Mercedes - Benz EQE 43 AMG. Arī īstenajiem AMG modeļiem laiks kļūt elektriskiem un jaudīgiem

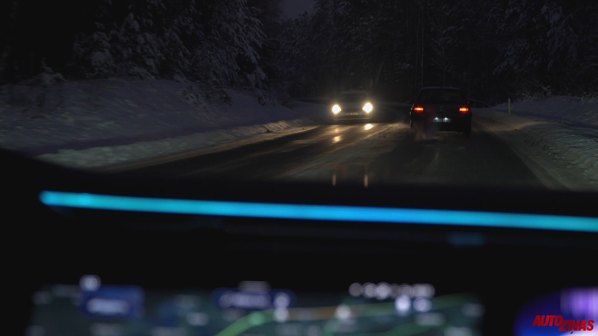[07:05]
Turpat nav tā kā citā matricu gaismā, tā kā kvadrāti, viņš uzzīmēts.